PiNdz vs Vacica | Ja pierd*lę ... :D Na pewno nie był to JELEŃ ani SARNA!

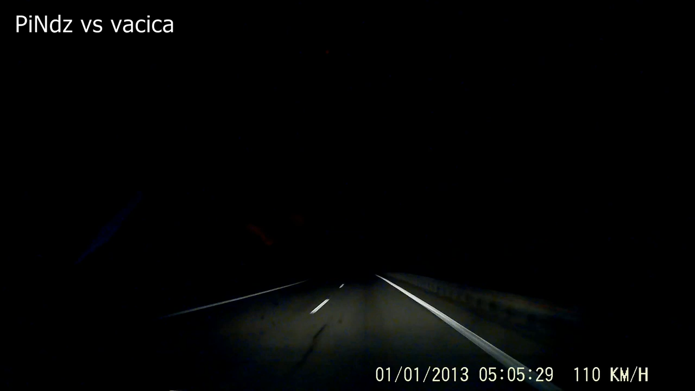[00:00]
Czasko nie ma tyle pieniędzy, to kurwa skurwisz, ja pierdolę, śwacice albo coś takiego, ja pierdole, ale ona kurwa jak na maratonu biedziała po prostu, jak mi tak po drodze, ale ona tak biegał, kurwa co za gówno jebany, ja pierdole, może przeżyła, nie, ja pierdole, nikt niczego nie przejechałem,